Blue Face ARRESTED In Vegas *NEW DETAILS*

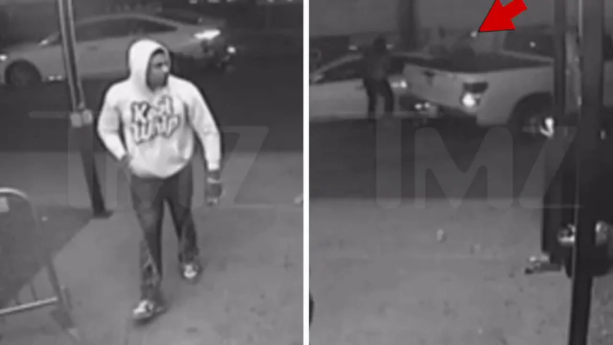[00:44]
this ain't a good picture this right here they saying this blue face right here leaving with some dad jeans on to look like man he had the car spraying the blicky at this truck right here man this the victim right here he put the tweet out soon it happens